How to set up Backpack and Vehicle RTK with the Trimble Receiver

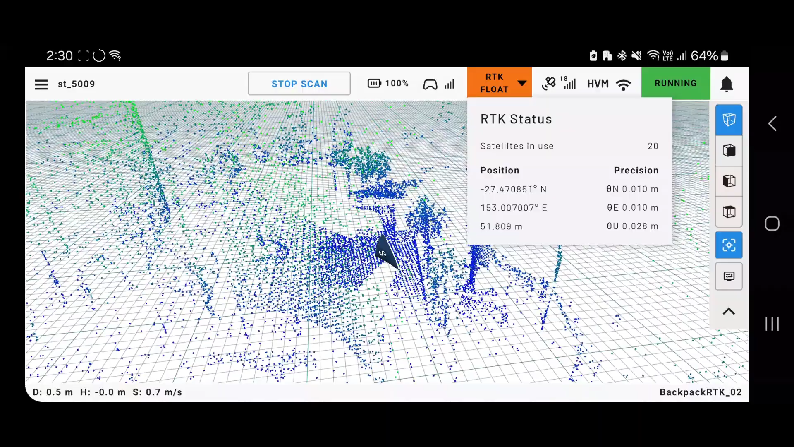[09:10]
During your scan, you can monitor the RTK status in the icon up here.